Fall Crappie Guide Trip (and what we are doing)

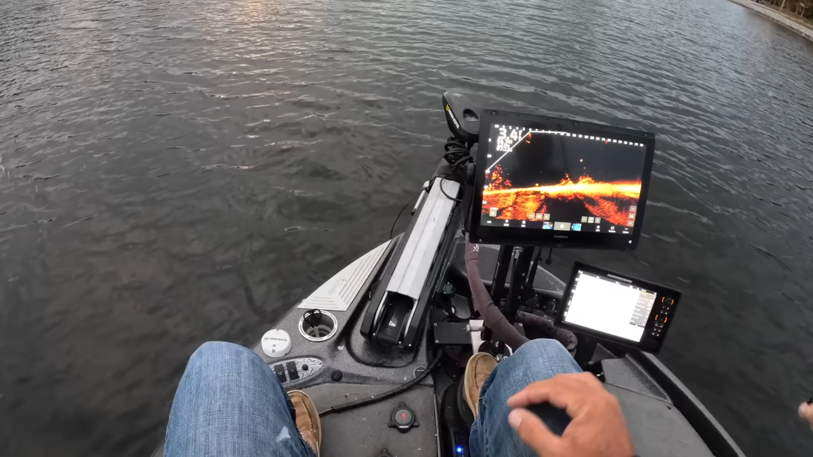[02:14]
Here it is right here. Look at this. Okay. Let it drop. We're gonna let that guy go all the way down there. See if we can get this guy to react to it.
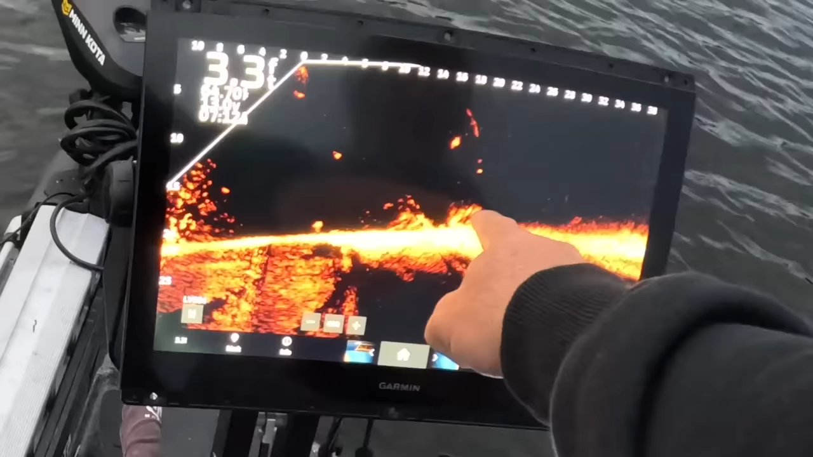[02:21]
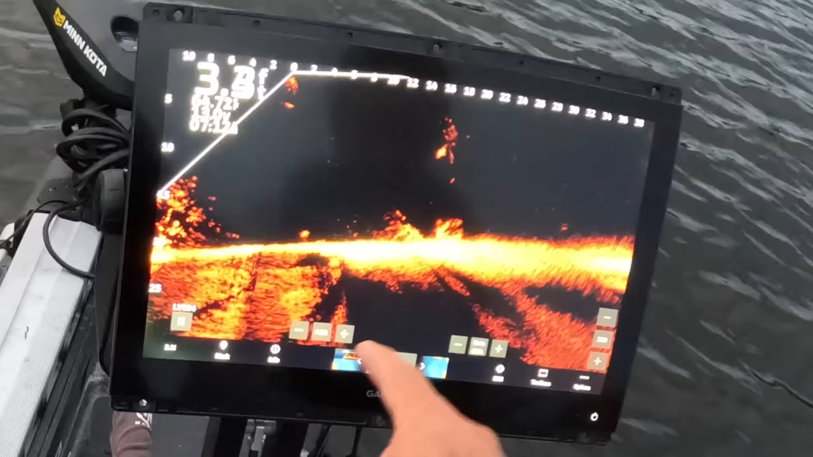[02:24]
Let go by. I think I'm gonna go by him too far.
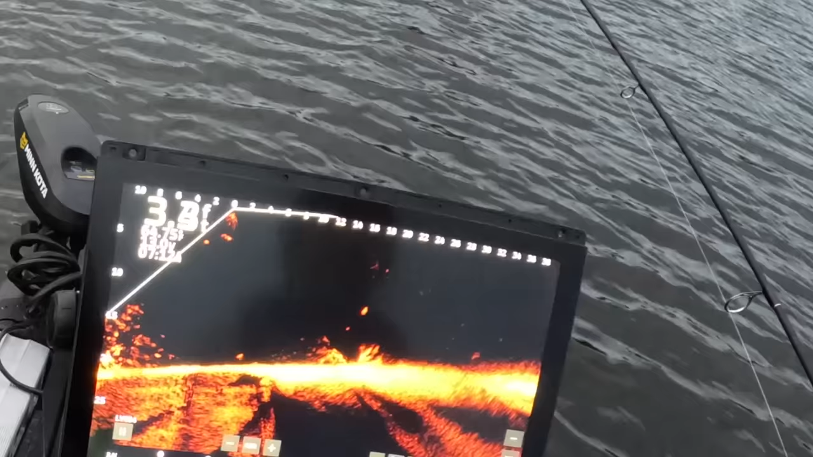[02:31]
All right, just a little bit right there, Mike. Now you start reeling right there. See if something pops out of that sucker. Yep. See this guy. Keep going. Keep going. Keep going. Keep going.
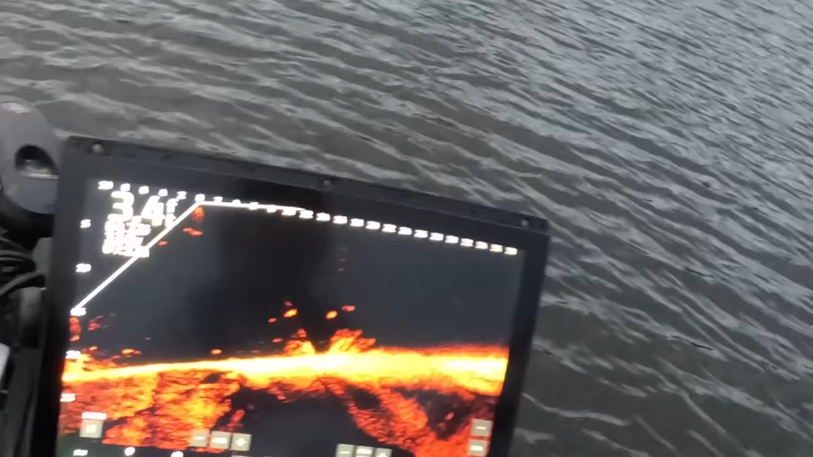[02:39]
Boom! There it is. That's first. First. Yeah, first. Yeah. Yeah, he's a dinker. He's a dinker, but that's fun. It's fun, yes. Here he comes. That's the 3 in a row. All right, let's see how this guy looks. He's a little bit better, but he's... Oh, another small guy.
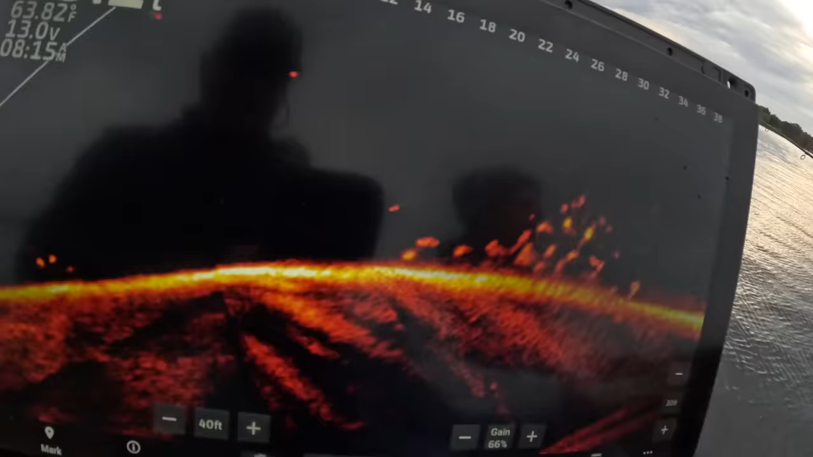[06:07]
On screen: water 63.82°F
So, but a beautiful look at the amount of fish that are just absolutely popping off a live scope.
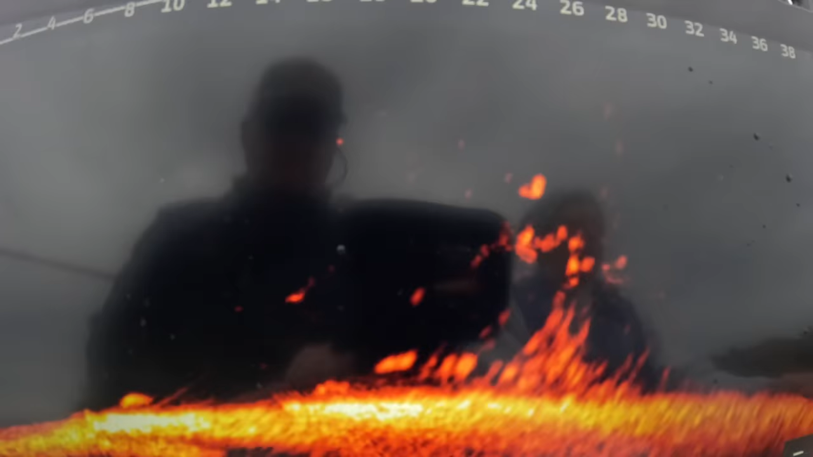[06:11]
It's phenomenal.
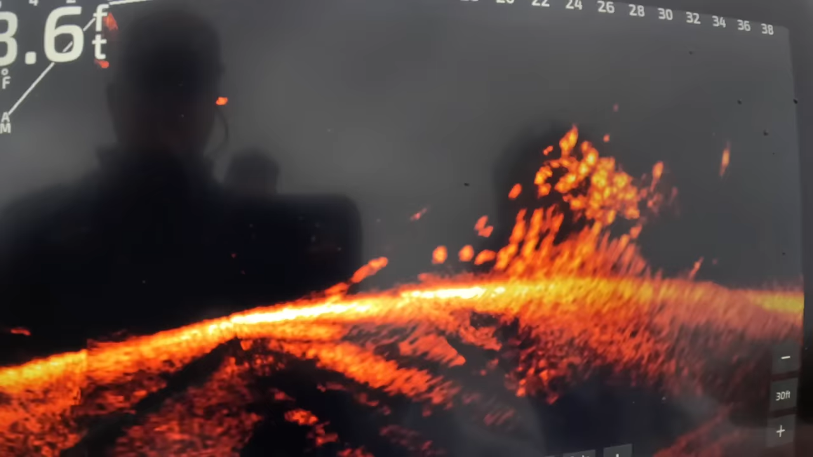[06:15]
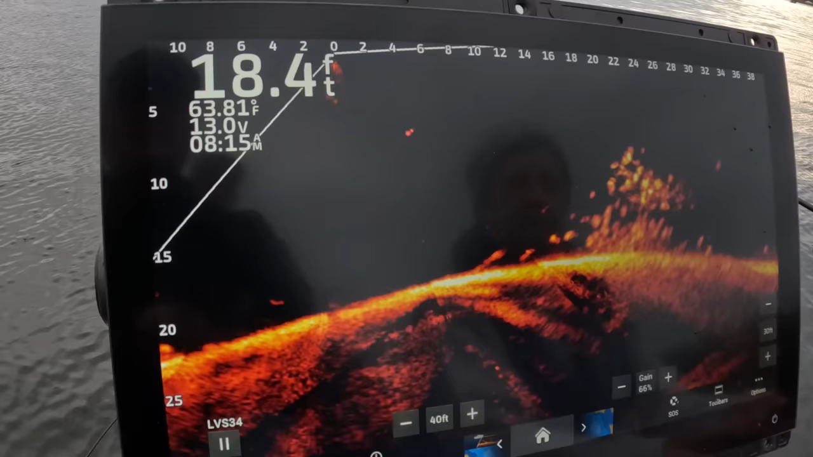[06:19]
On screen: depth 18.4 ft, water 63.81°F
For those that want to know a little bit about the live scope system, this is an 8600 series, 16-inch screen.
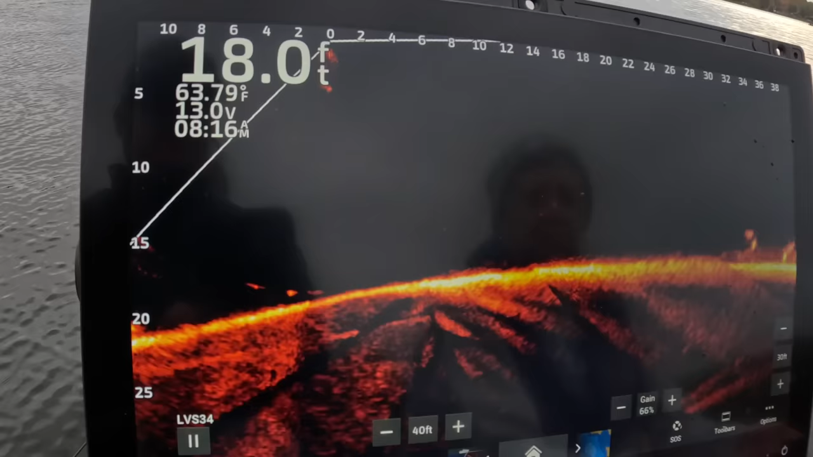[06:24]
On screen: depth 18.0 ft, water 63.79°F
But I do recommend the 126 SV 12-inch screen for your weekend angler.
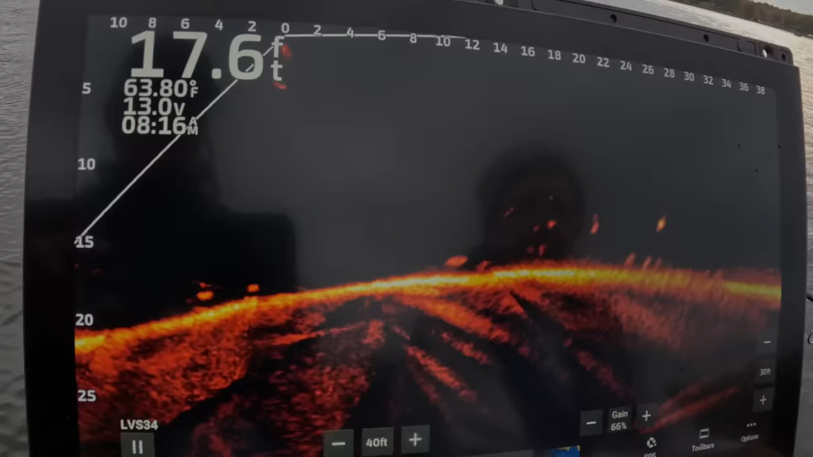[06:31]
On screen: depth 17.6 ft, water 63.80°F
Good one too. Right there, stop it right there. Boat flip it from there. Very good fish. Good to meet you.